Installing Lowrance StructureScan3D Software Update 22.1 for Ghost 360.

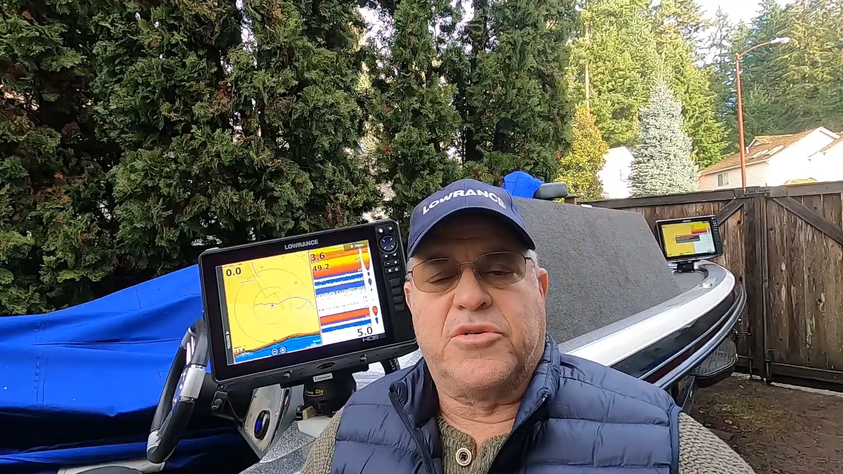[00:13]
Now I'm going to go ahead and update the 3D structure scan to the latest software version which is 22.1 and to do that first thing that I want to do is go to my make sure that my structure scan box is turned on and I've got mine mounted in my rod locker and as you can see the 3D structure scan
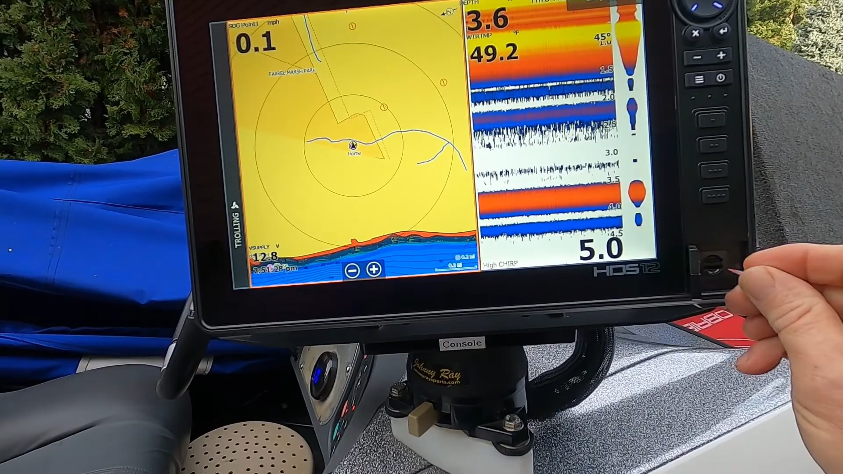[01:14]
to go ahead and put the micro SD card in my bottom slot and
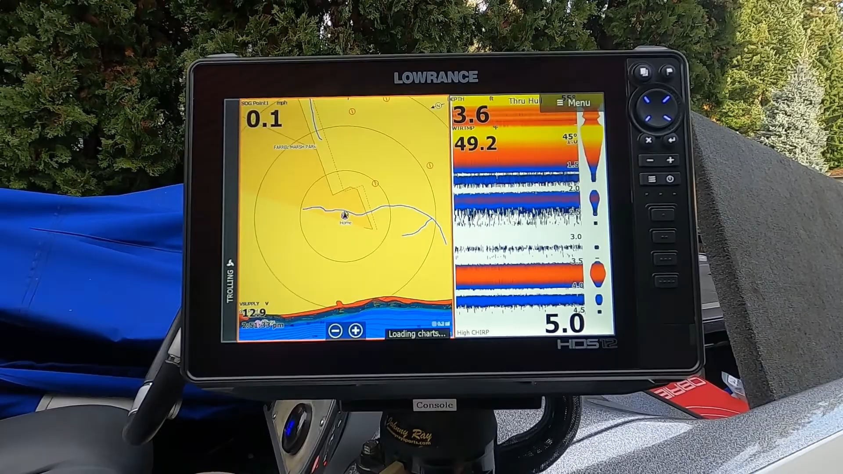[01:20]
the next thing we do is we press the pages button and we go down to the storage